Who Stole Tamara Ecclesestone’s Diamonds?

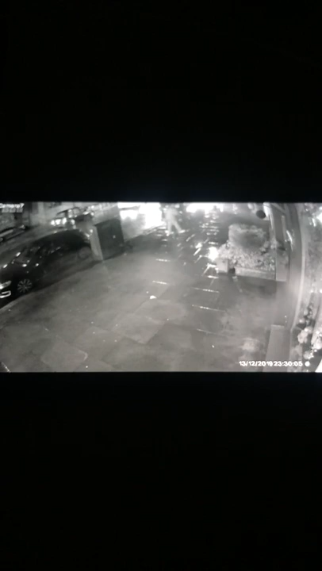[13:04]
This gang of jewel thieves were demonstrating quite sophisticated tradecraft.